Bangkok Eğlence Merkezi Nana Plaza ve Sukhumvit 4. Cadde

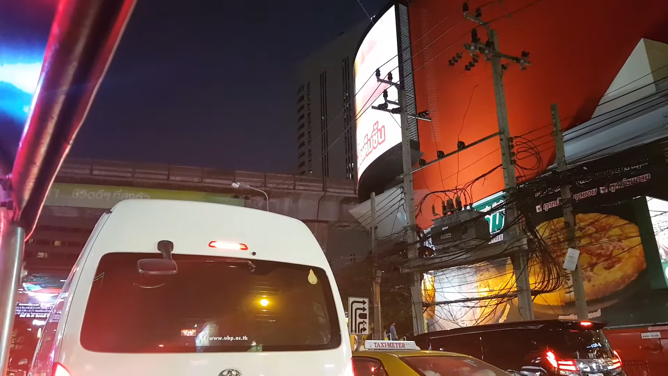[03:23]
Yolun üzerinden bir şekilde bu metro geçiyor. Burası Nana Square. Meşhur Nana Square.